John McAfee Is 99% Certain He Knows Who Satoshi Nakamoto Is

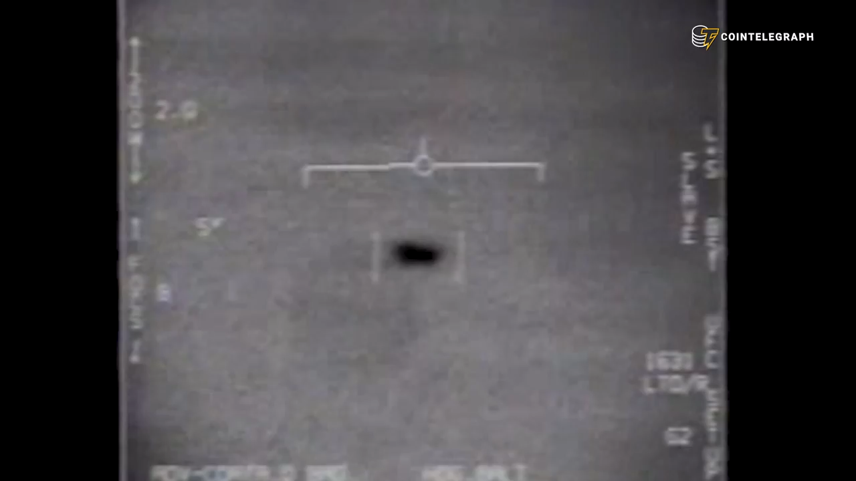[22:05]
you can clearly see this sucker traveling at massive speed stop,
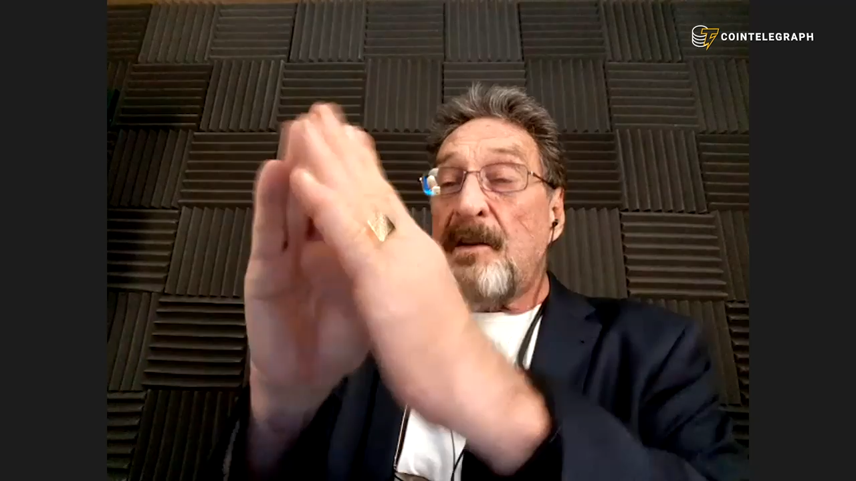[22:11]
and it's clearly a rotating object, and it spins, a physical impossibility for rotating object.
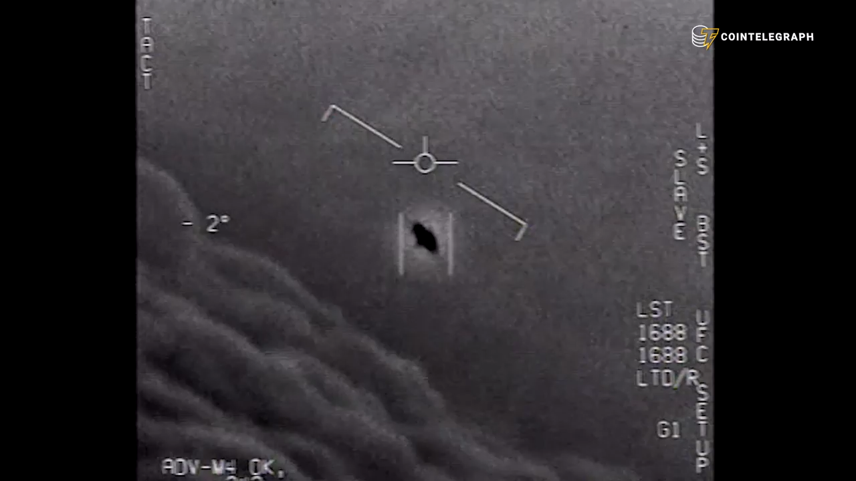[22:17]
How and what the heck is it that rotates, and why did it rotate?